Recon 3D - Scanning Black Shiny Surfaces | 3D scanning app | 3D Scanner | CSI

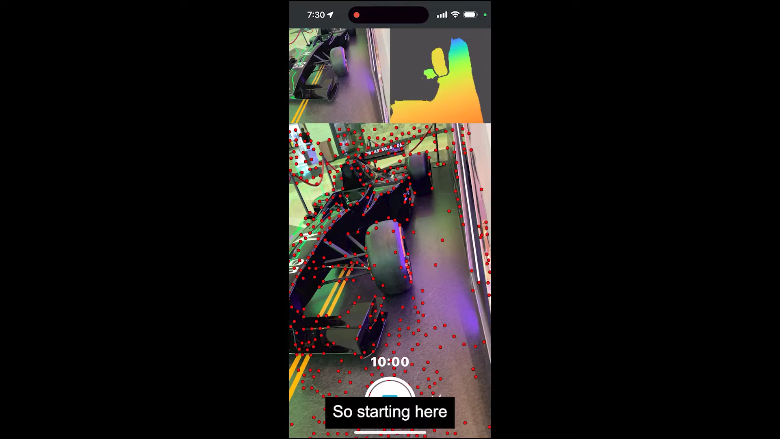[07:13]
So starting here, like that, you can see that I'm just passing.
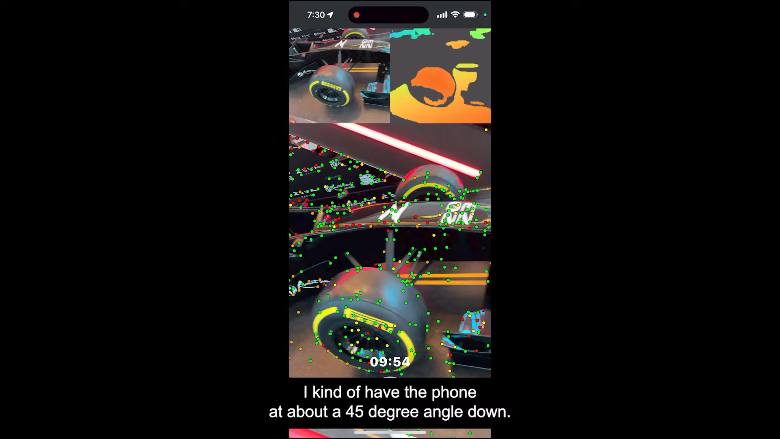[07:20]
I kind of have the phone at about a 45 degree angle down. So it's angled down a little bit, like that.
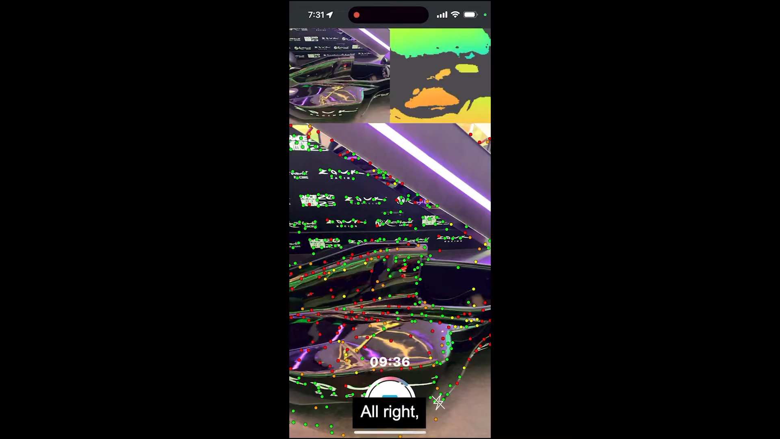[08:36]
Cool. Okay. Now what I'm going to do is I'm going to tilt this down.
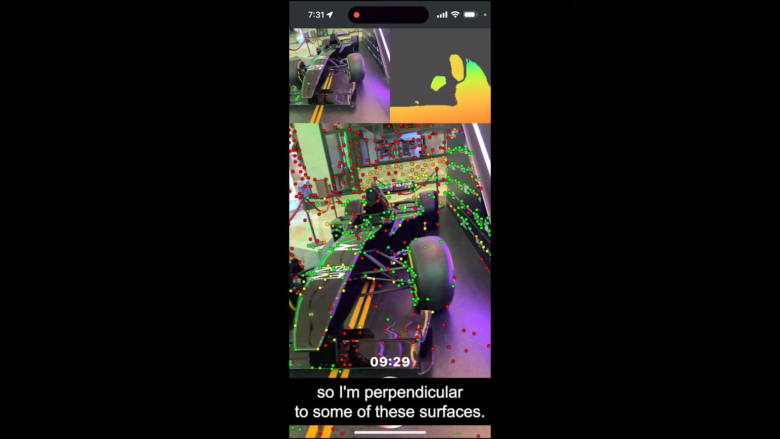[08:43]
So I'm perpendicular to some of these surfaces. So for example, this little wing at the front, I got to get right above it. Like that.
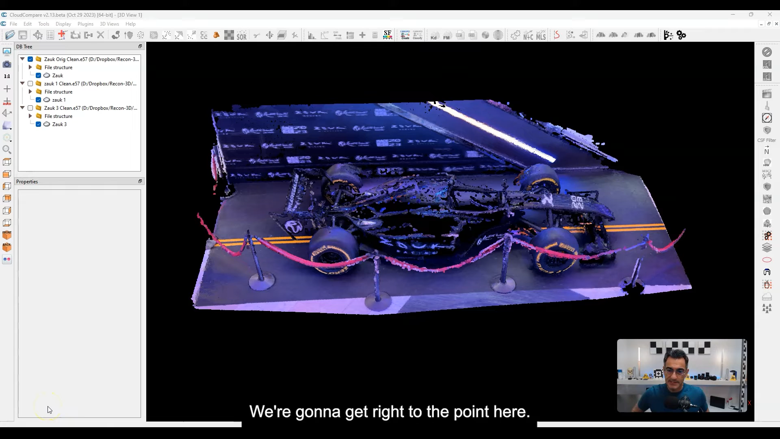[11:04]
And what I've done is I brought up three scans on my screen. So I've got the very first one that I did.
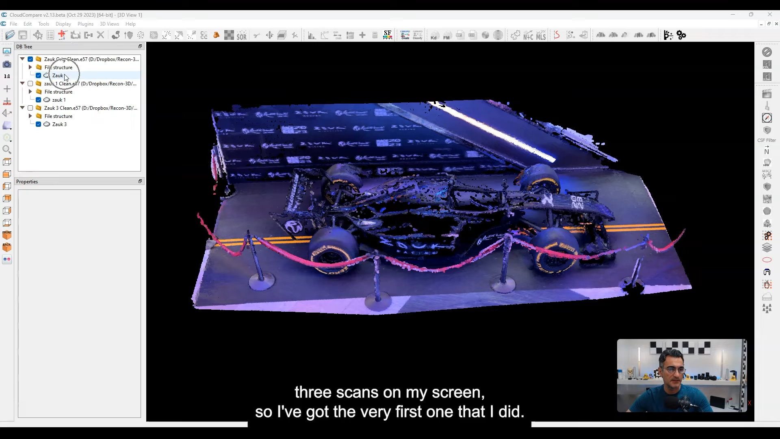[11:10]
I've got the second one that I did, but I also went back and I did another one and I tried to get access to some of the areas behind or closer to the wall that you can see here. It's just, it was difficult because obviously it's, you know, there's stanchions, it's blocked off.
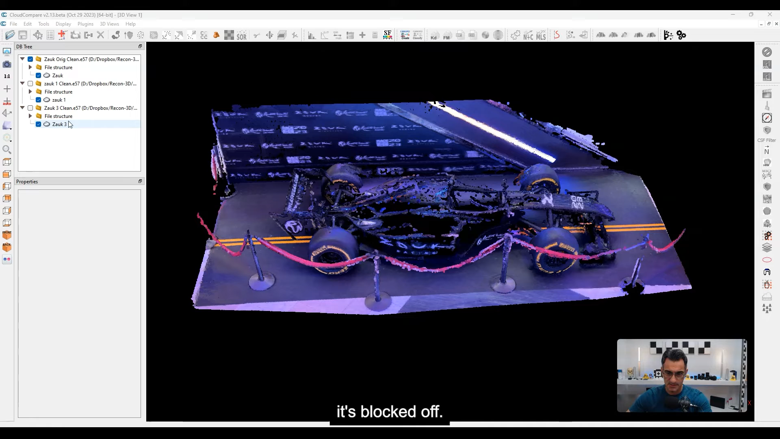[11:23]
So I had to really, uh, kind of reach and get the, uh, the selfie stick over there and, uh,
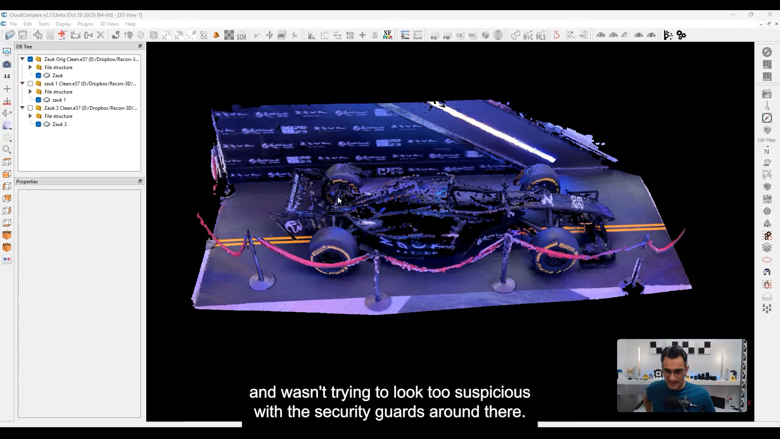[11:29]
wasn't trying to look too suspicious with the security guards around there. Anyway, uh, let's look at the first one here.
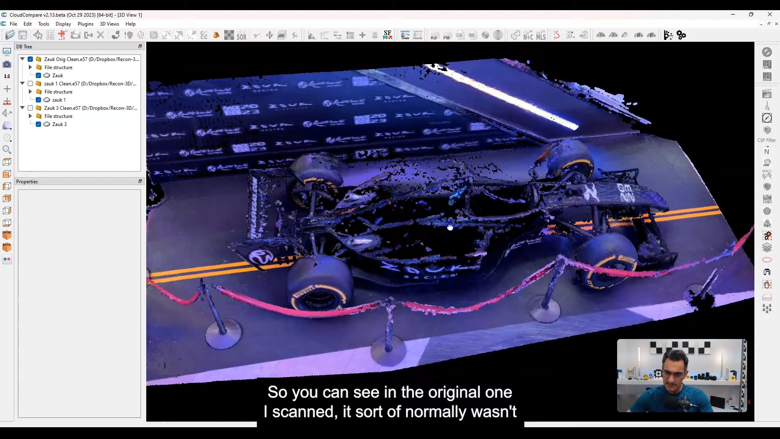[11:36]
So you can see in the original one, I scanned it sort of normally, wasn't paying too close attention to the surfaces, but you can see,
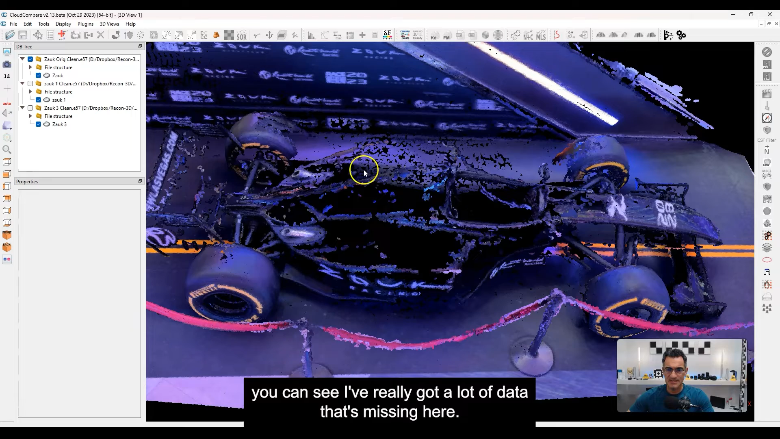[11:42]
I've really got a lot of data that's missing here. Right. So I got these holes like right here, a lot of missing data.
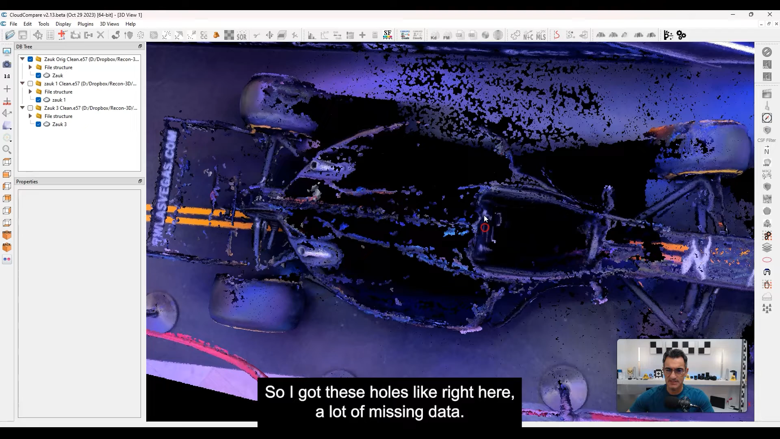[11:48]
I didn't go over on this side, um, the ground, right all around here and the front, like this little, the strip and whatever, no problem.
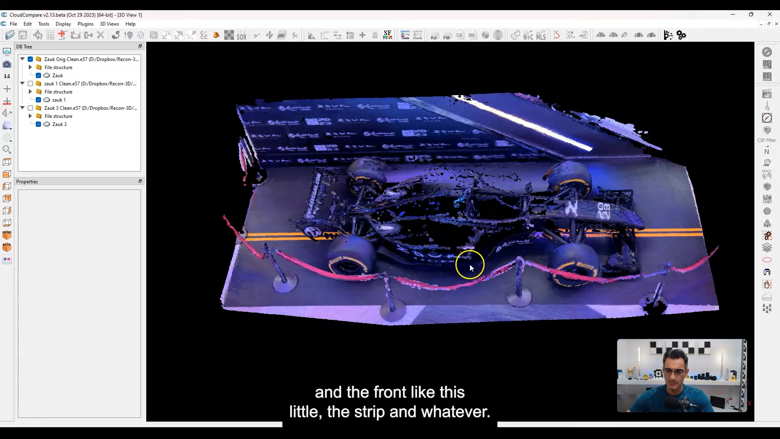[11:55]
It's not shiny. It's not glossy. And it just, you know, it's going to work out really well, but over here,
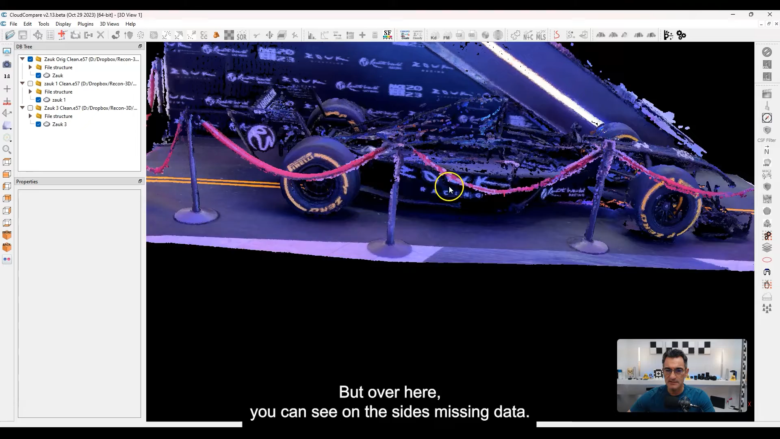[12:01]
you can see on the sides, missing data, missing data. It's really, really rough.
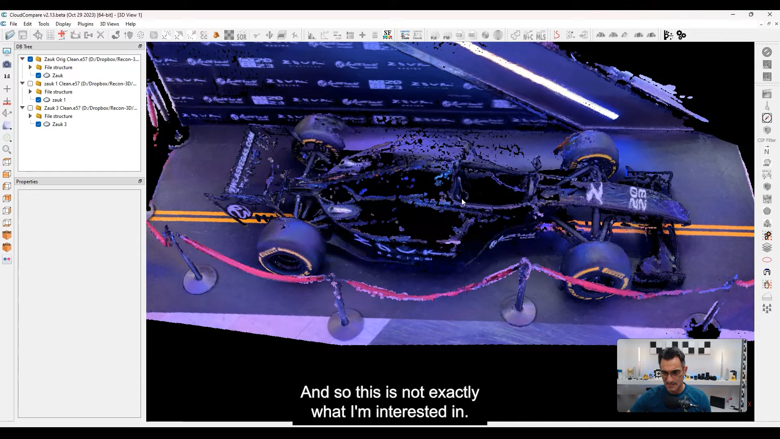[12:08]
And so this is not exactly what I'm interested in. I want to do better than that. So let's look at the second one. I'm going to bring that one up here.
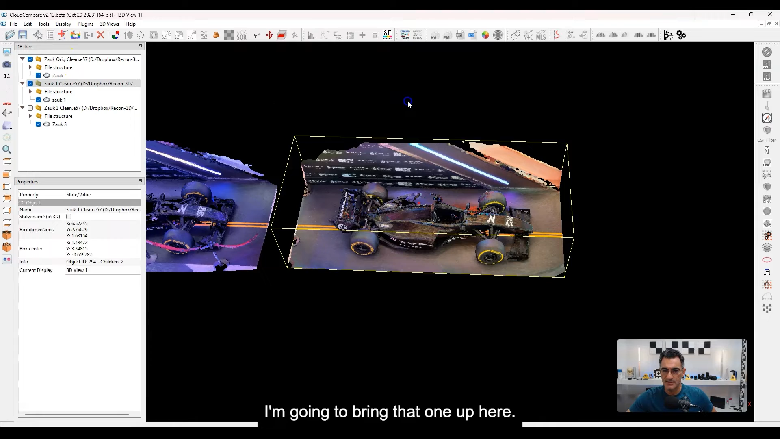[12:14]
You can see the lighting has changed. There was all kinds of colorful lighting and that sort of thing. Now this one has been improved.
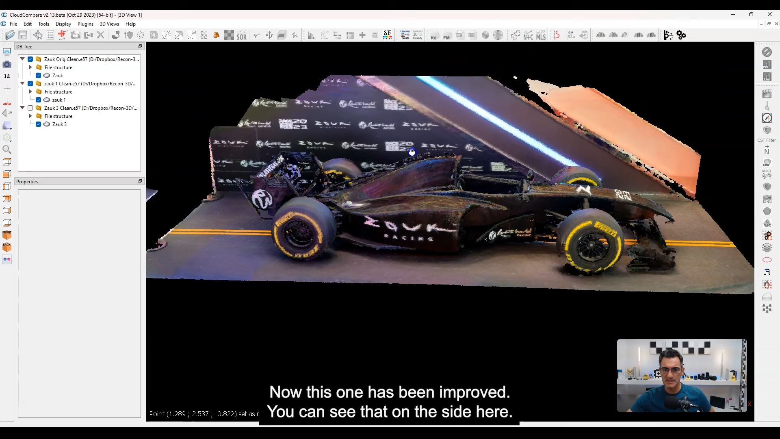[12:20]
You can see that on the side here, I've got a lot more data, right? And even on the top, I've got data, I've got data here, right? On the sides here, I've got a bit more on the back. I've got a bit more, uh, it's not doing too bad.
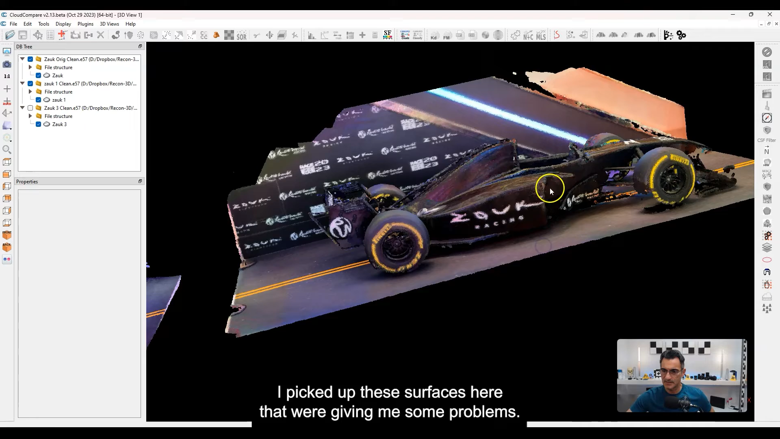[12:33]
I picked up these surfaces here that were giving me some problems. Now I was missing data back here. Okay. And that's because it's difficult to reach.
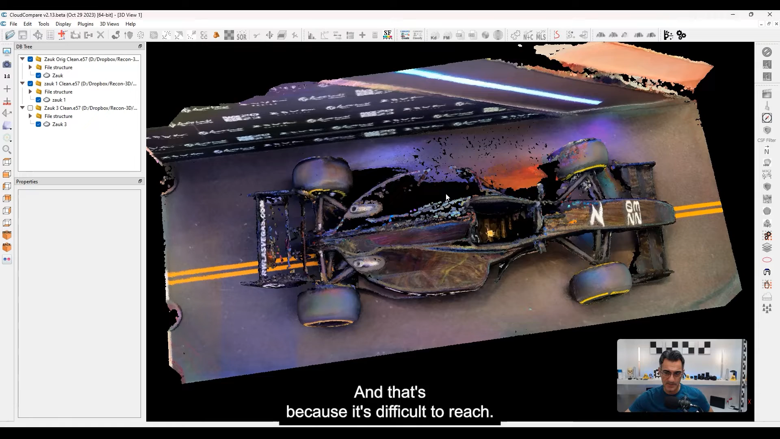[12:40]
Uh, I didn't have like a really, really long selfie stick. So I was doing the best that I could, but you can already see between these two, right?
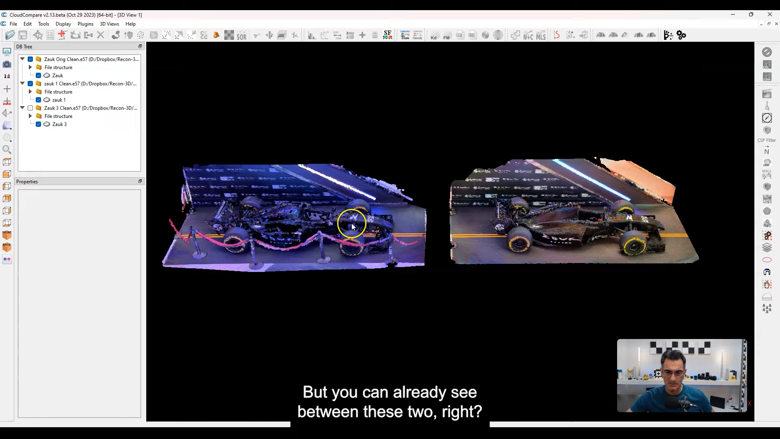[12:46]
A lot of holes, a lot of gaps and a lot of improvement here. So you're going to get at least, um, you know,
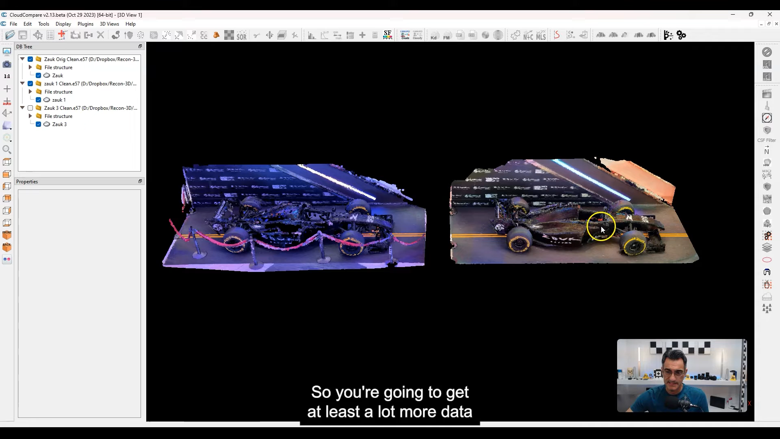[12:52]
a lot more data just by doing the, uh, passes, which are perpendicular to the surfaces, but also spending a bit more time,
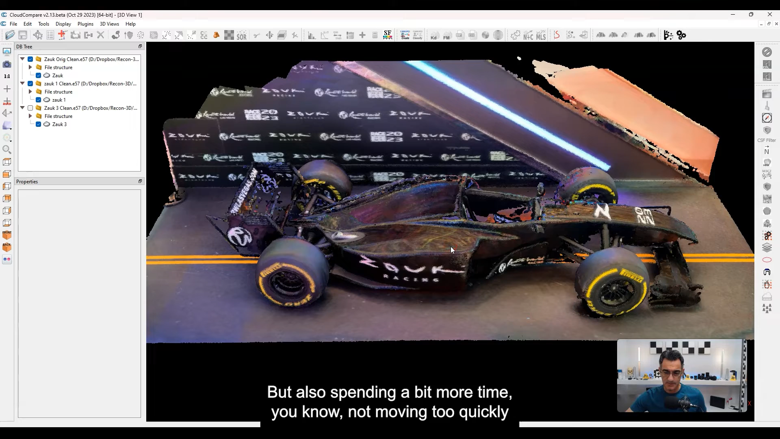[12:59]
uh, you know, not moving too quickly or whatever. Now, one of the things you'll notice as well here is the reflection. So you see all these lights and, uh, such like that. So it doesn't look like just plain black, um, shine,
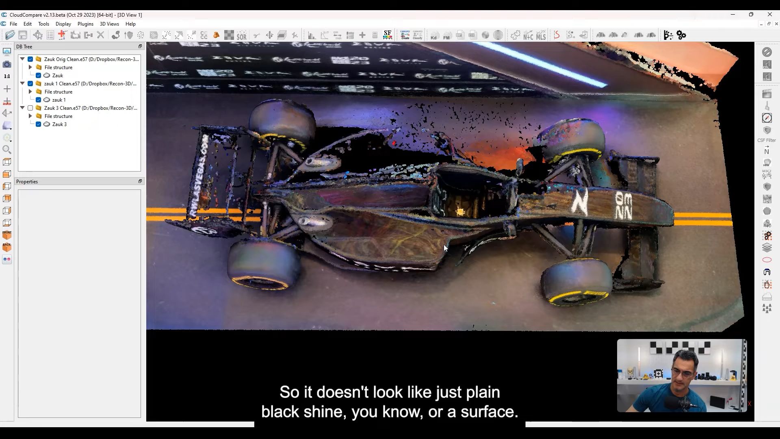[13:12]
uh, you know, or surface, um, it's picking up a lot of the reflections here. And unfortunately it's texturing it that way. However, the surface doesn't look too bad. Like it, the, it does look, uh, fairly good and you're not getting a lot of noise on these surfaces. So that's not bad. Now, the final one that I did, uh,
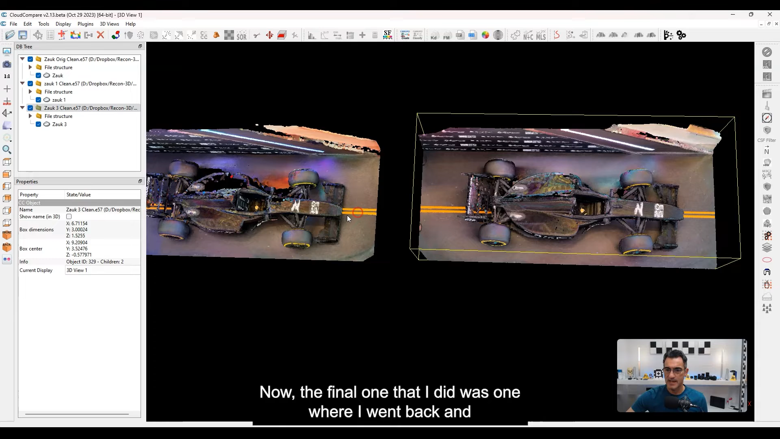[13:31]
was one where I went back and, uh, I just spent a bit more time and you'll see that I tried to pass over this, this part right here. So I did okay. I got a little bit better in this particular area and you can see overall here, right?
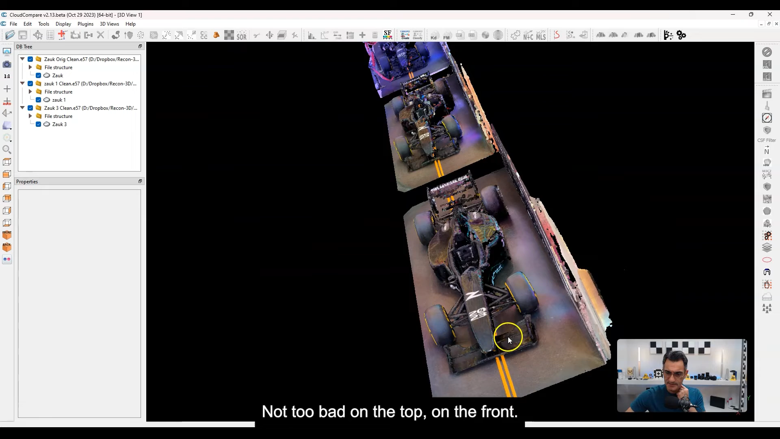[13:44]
Not too bad on the top, on the front. And, uh, you know, even on the back here, the tires, like where the logo is and things, they're all pretty well covered.
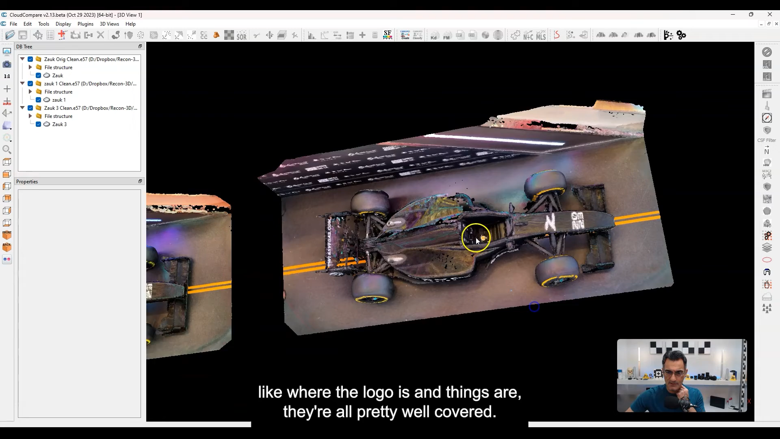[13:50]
So these are the three, uh, the progression. So this was the original, right?
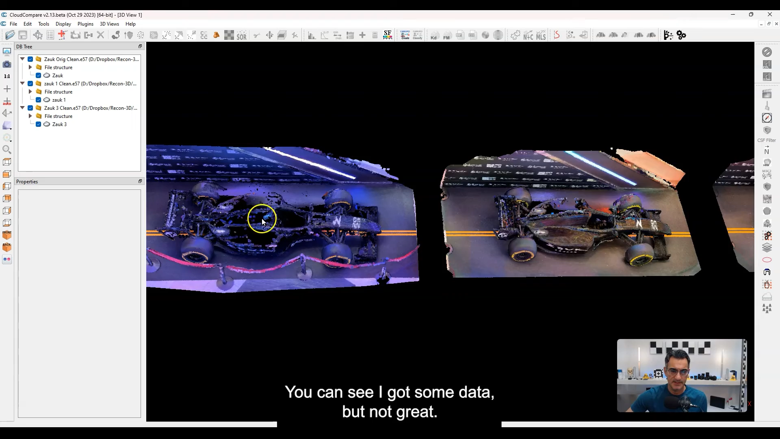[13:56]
You can see, I got some data, uh, but not great. Uh, I've got a lot of missing structure and stuff like that.
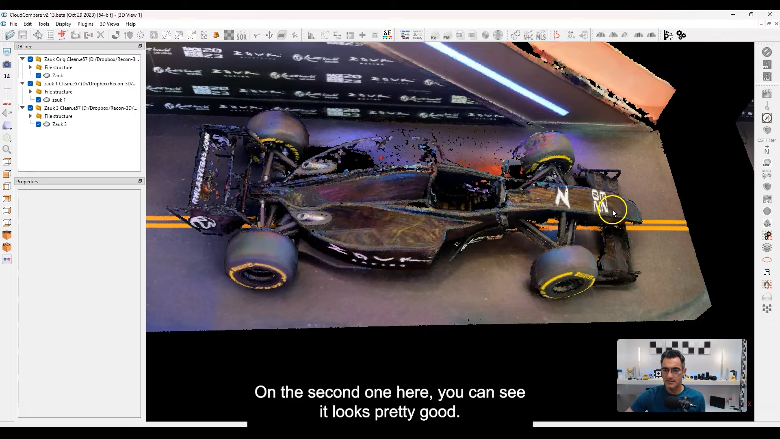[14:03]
On the second one here, you can see it looks pretty good. I've gotten the, the top over here a little bit better. I've also, you know, gotten the sides, not too bad.